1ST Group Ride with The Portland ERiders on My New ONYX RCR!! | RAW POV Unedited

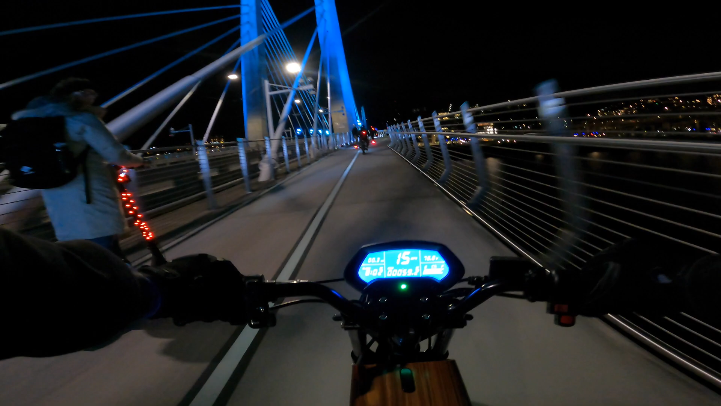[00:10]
So this is rad for me. First time across this bridge. Yeah, it's a nice bridge. It's beautiful. Dude, look at this. It's freaking awesome, man. Fucking freaking awesome. This is cool. This is like the tour if you had to have a tour.
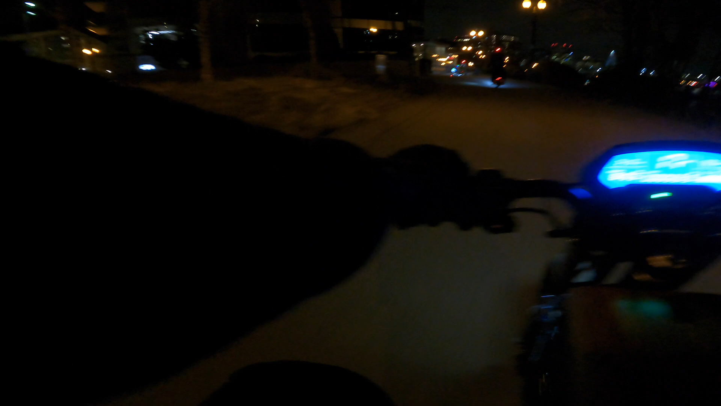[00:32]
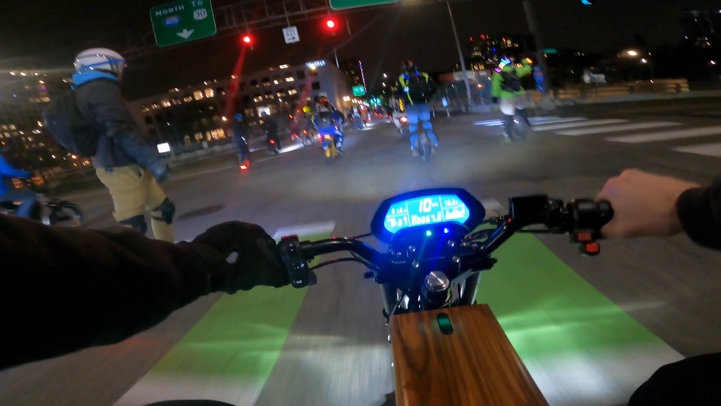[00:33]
Is that like a Portland thing? Like stop on the green and then go on the yellow or the red?
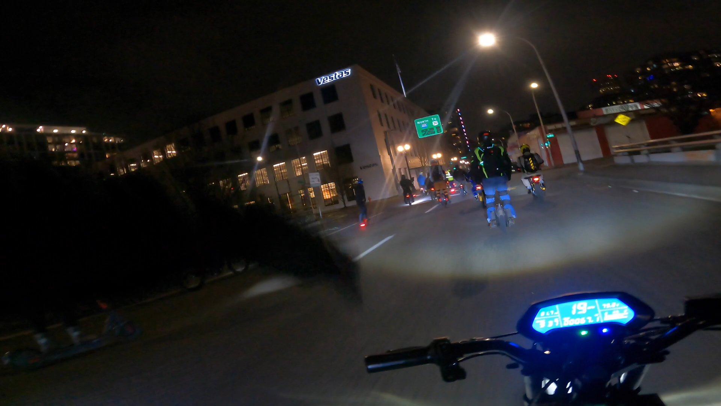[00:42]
Backwards here. We got it all right now. We got it all going on. Mini bikes, unicyclists, one wheels, Onyx.
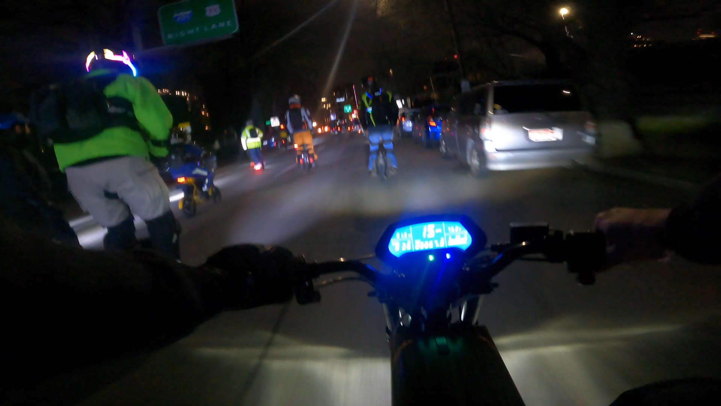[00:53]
Dopeness. This guy's feeling it right here. Oh yeah.
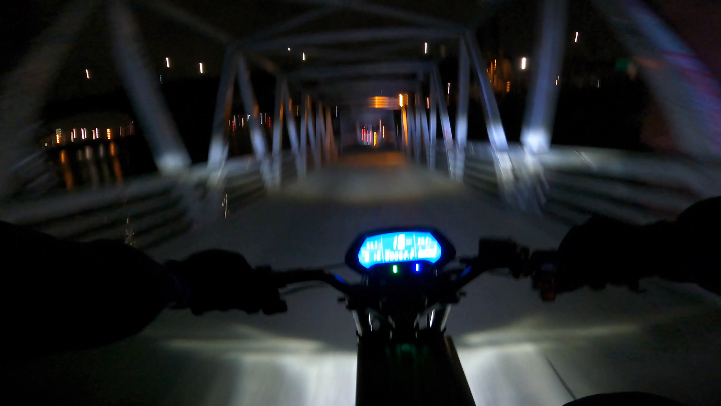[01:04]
One-wheeler in a bush. Wait a minute, the arrow says the wrong way. Are we doing Oregon rules again?
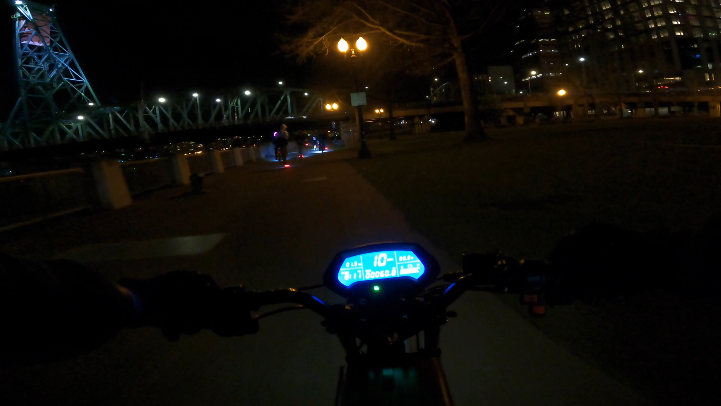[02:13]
Wow. We're just bridge crossing fools. I like it. There we go.
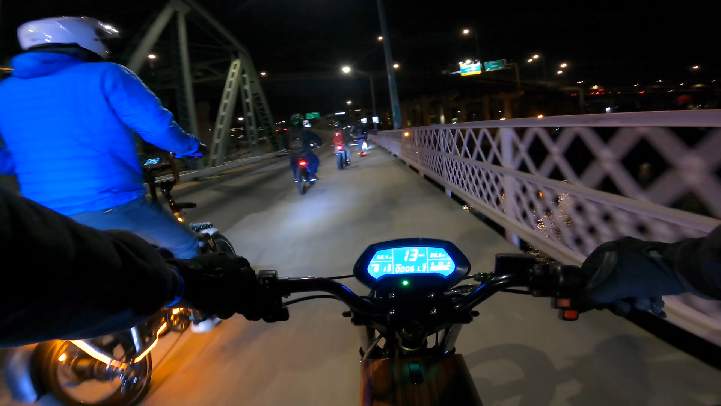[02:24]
You always know when e-bikes are coming by. Like I said, you'll always know when a guy in a bike's coming by. There's going to be a stereo going.
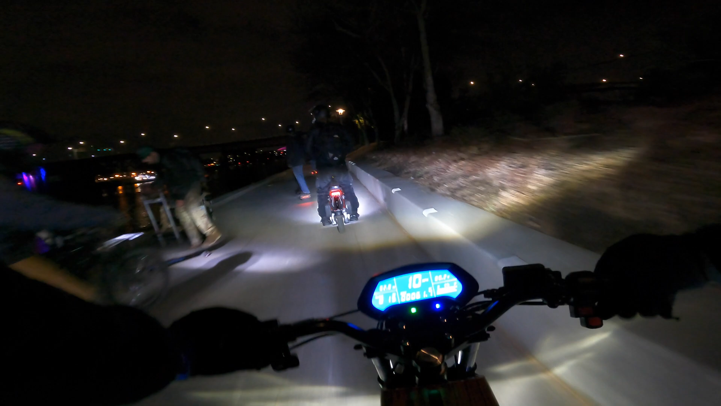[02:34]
Dude, now that is awesome blockage. I like it. Well organized, Portland. Dude, how many bridges did we just cross? Like, do we sound like helicopters, or is that a helicopter?
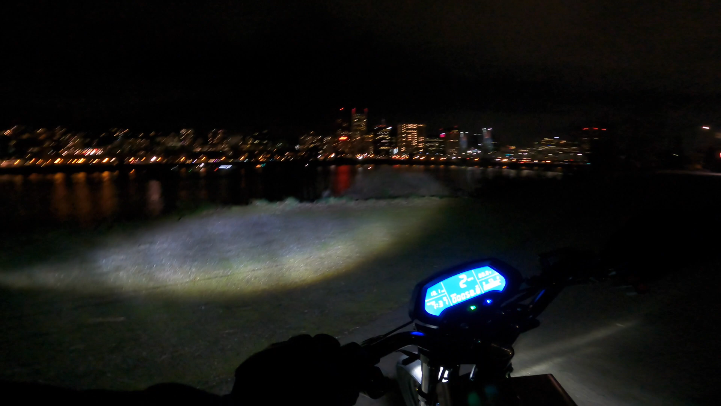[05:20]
Got some city views. You got boats.
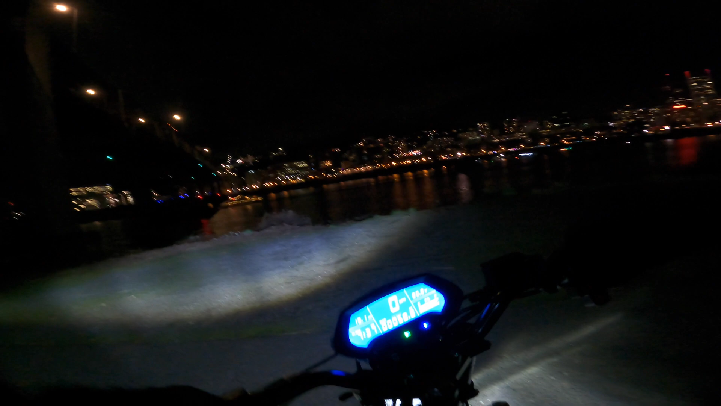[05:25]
You got a great one here. And I love the green one. Oh, dude, now I see the group. Fuck yeah. All right, fucking A, guys.
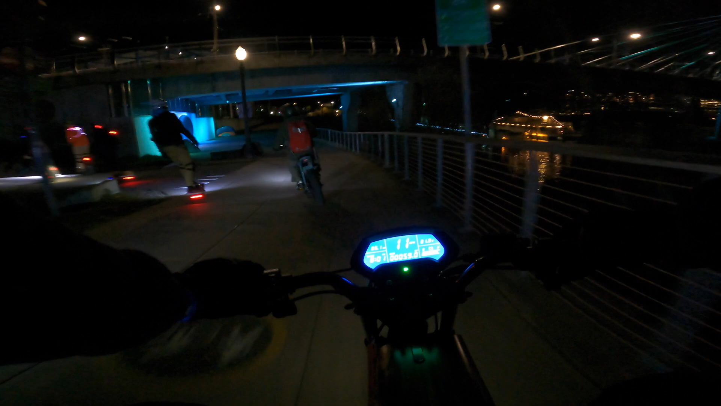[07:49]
Fellow e-bikes up here. Nice. I like to see the Scoot Clan.
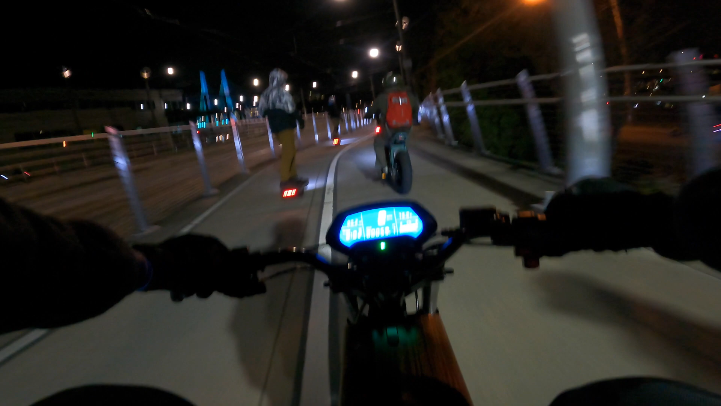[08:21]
He's basically talking my life. Oh, dude, we're gonna cross this freak here. We're gonna cross this thing. That's awesome. So this is rad for me. First time across this bridge.
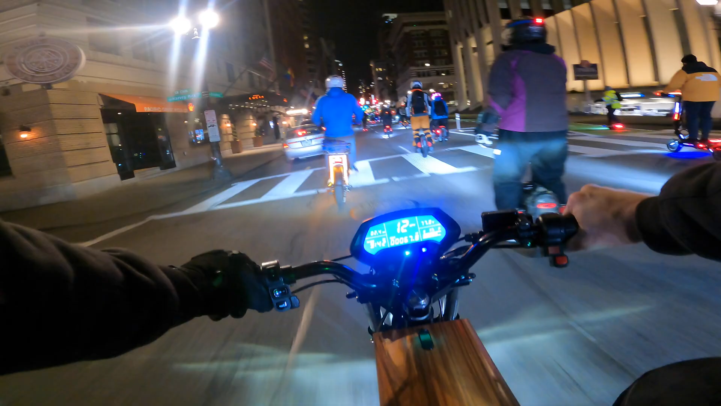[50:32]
Bringing it. I think that person's trying to get out.
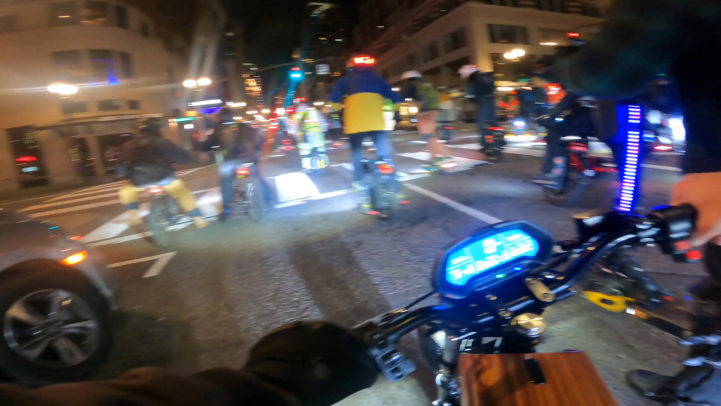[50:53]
No. She's actually not looking up. She's in her phone. Ow.